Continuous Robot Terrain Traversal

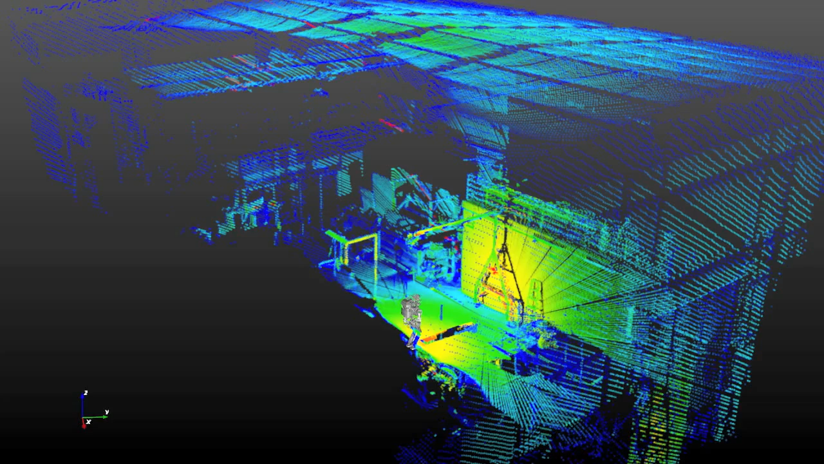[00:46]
First, the robot builds a 3D model using the laser range sensor.
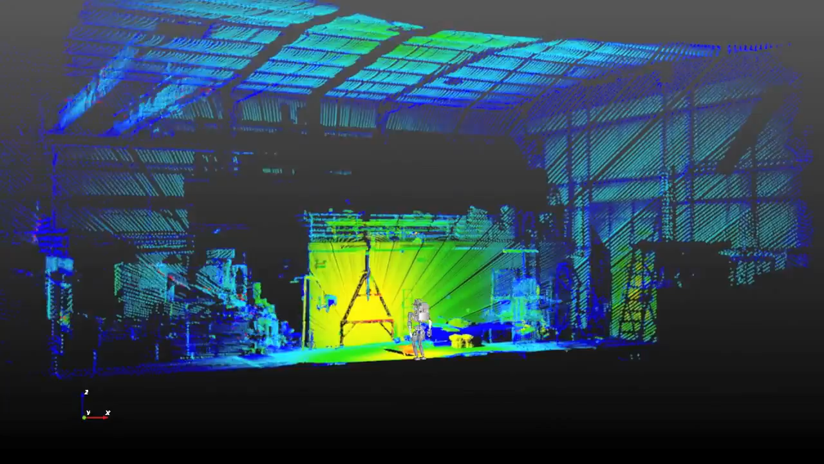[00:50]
All future motion can be planned within this model. When the operator has placed a full set of footsteps, the robot can then execute the plan without stopping
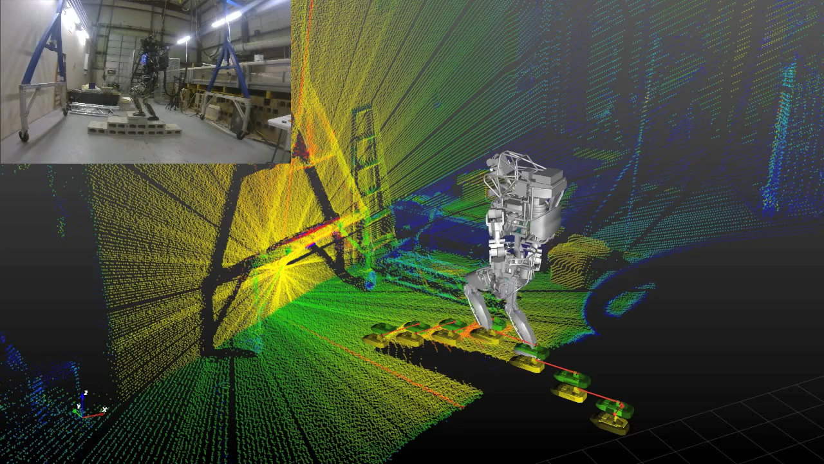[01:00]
as the position estimate stays accurate to within 2cm throughout the execution. In this video, the Boston Dynamic Controller executes the footstep plan while the state
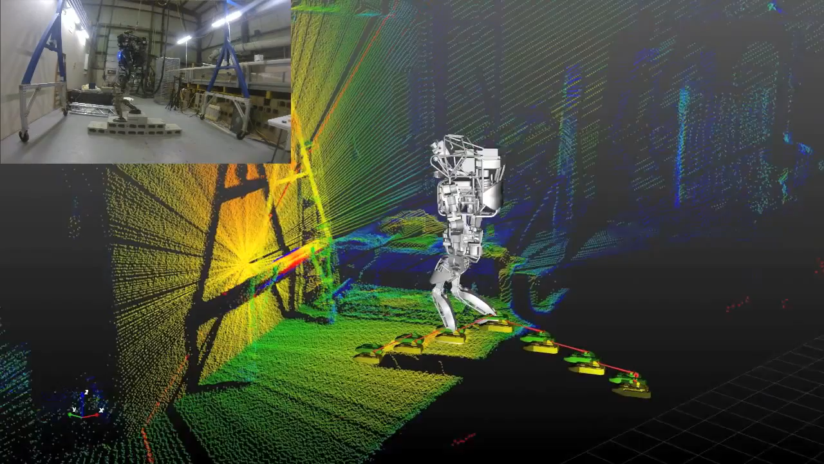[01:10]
estimator runs at 300Hz and continuously refines the relative placement of the upcoming footsteps.
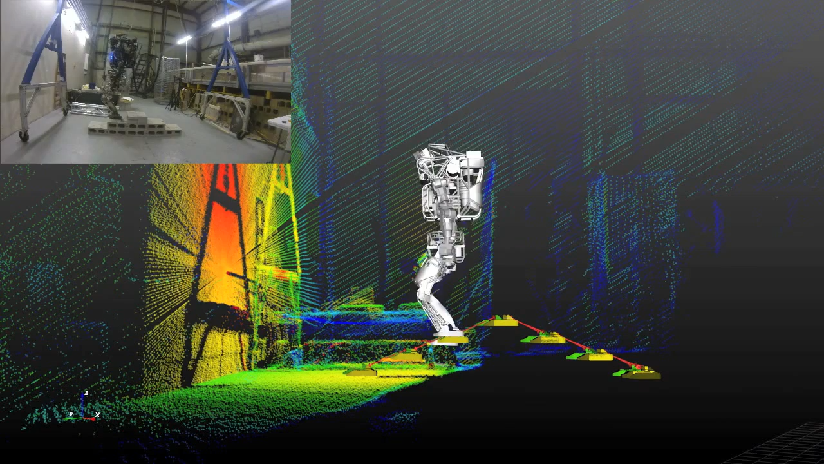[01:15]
In future work, we aim to automatically plan the footstep placements as the robot walks and to execute the walking motion more quickly.
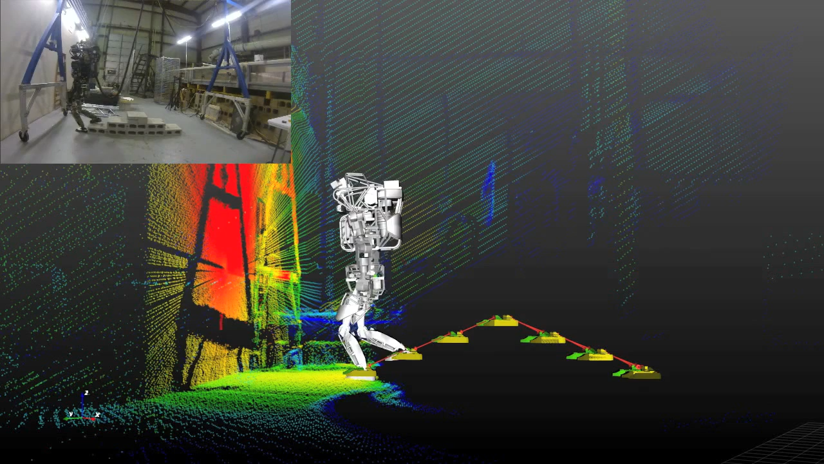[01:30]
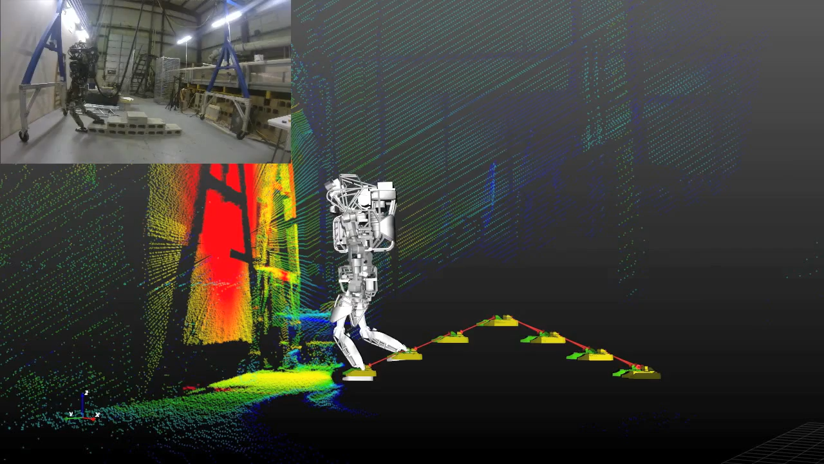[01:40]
Because the robot's position remains very accurate, the robot can walk backwards over the terrain without any rear-facing sensors.